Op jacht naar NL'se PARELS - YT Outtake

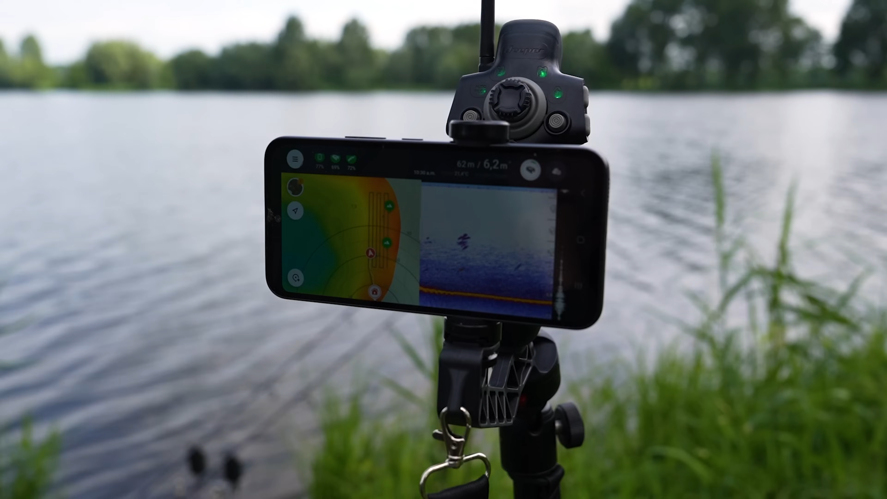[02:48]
Dus niet op anderhalve meter, maar ik denk op een meter of vier tot zes. Ook niet heel veel dieper dan dat. Want je ziet hier een hele duidelijke spronglaag. En natuurlijk kan je vissen vangen onder die spronglaag.
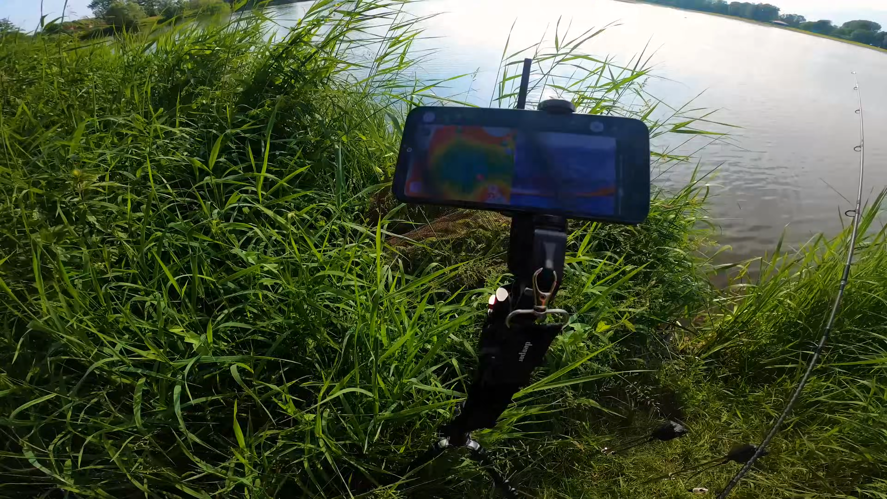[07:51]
Ik zal eens kijken of ik die terug kan halen. Dat kan zeker.
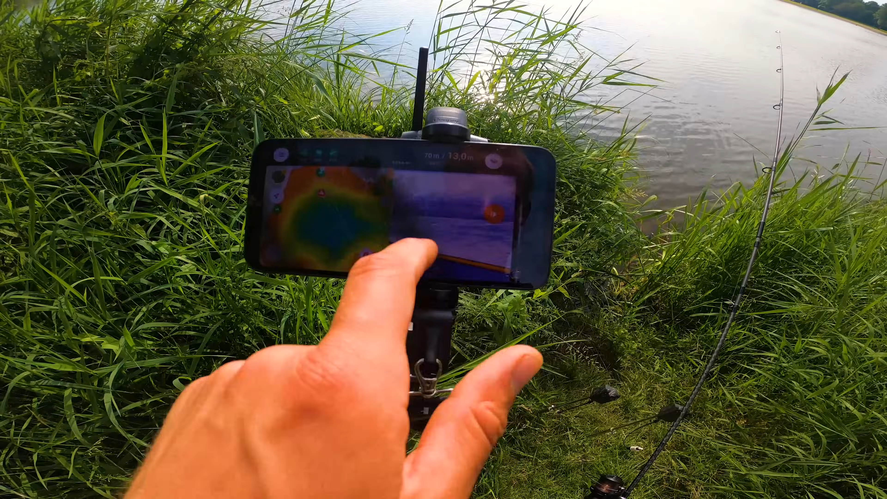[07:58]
Dus dan moet ik gewoon een hengel vissen. Ik heb daar een gps puntje ook even opgeslagen.
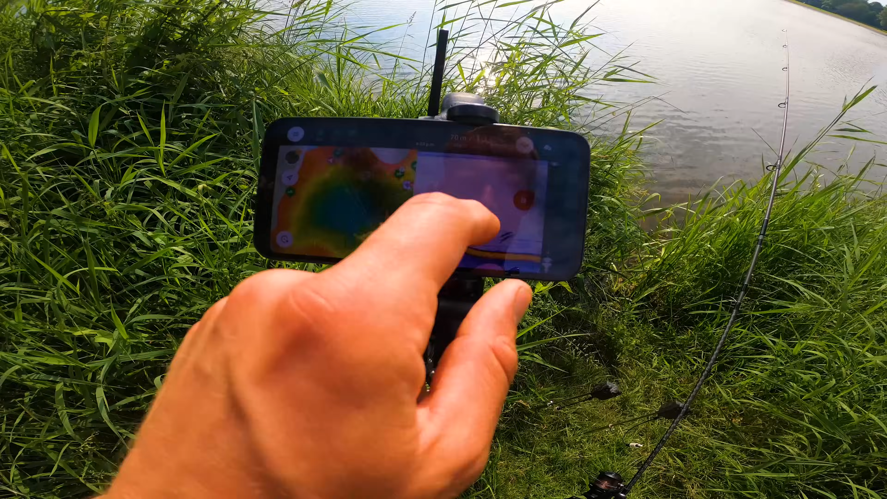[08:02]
Kijk, hier lagen al een paar vissen. En hier ook. Dus daar moet de hengel naartoe.